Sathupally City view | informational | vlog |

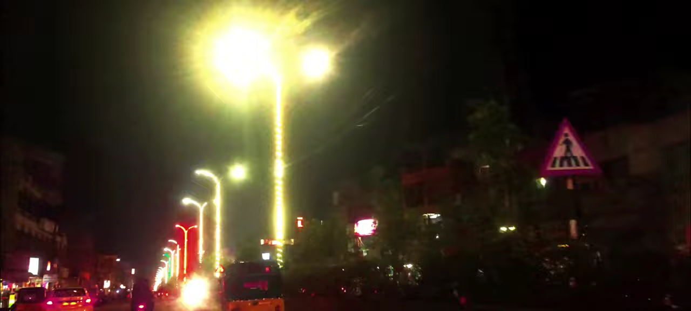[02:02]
இப்புடு மனம் வில்லை ரோட் சர்த்துபல்லி மேன் ரோட் இதி கம்மம் தூர் ராஜமன் ரனி கலிப்பே ஹைவே.